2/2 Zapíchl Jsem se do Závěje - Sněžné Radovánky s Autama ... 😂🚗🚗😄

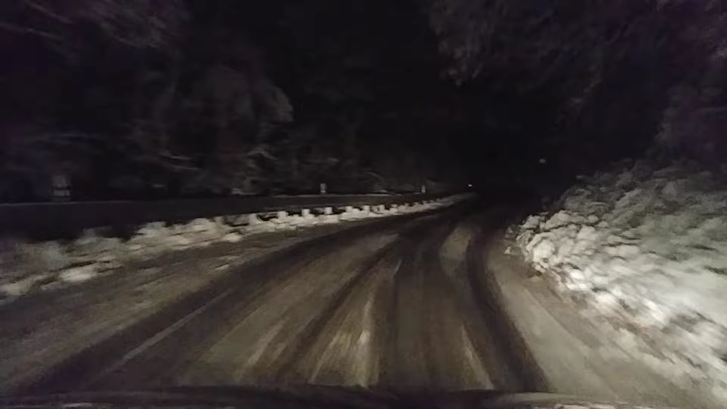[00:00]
Lesní cesta, ale vole, to je stoupání, že jsem to na prckovi nevěl na dvojku, vole. Jsem se musel podřadit na jedničku, vole. A tam jako, tam to 100% nebude vyhrnutý a tam bychom prostě zůstali, vole. Tady ani hovno, tady to je holý. Jak všechno co udělat.
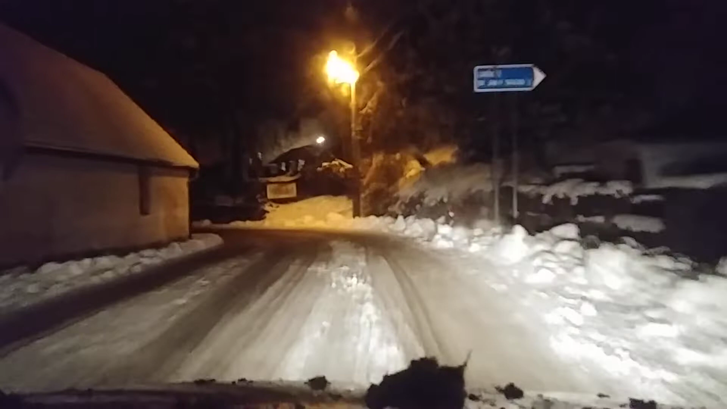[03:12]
Doprava, no tak to, počkej, tak to já se kompletu, protože do doprava jsem myslel taky, že pojedem. No uvidíme.